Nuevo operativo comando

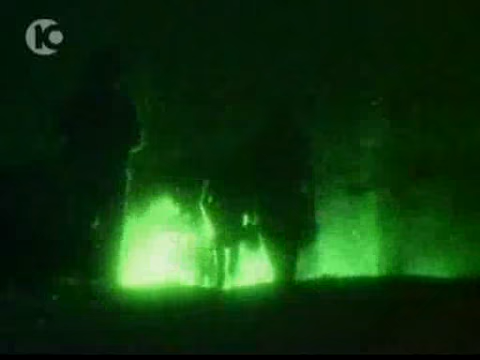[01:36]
A las cinco de la mañana los combatientes salieron del territorio libanés.
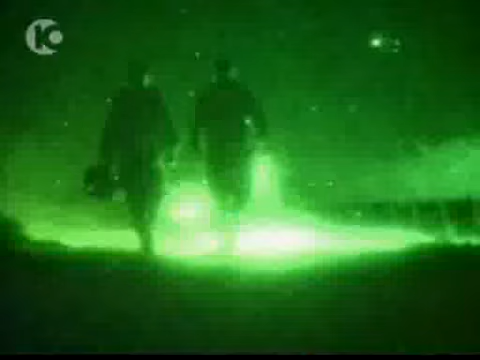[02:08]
Luego los soldados lograron ubicar el punto de lanzamiento de los morteros y hacerlo estallar.